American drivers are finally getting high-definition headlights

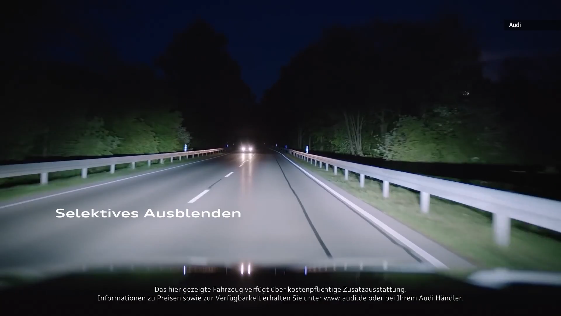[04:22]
More practically, however, the system can angle the beams to illuminate farther into turns and highlight pedestrians walking on the side of the road without blinding oncoming traffic.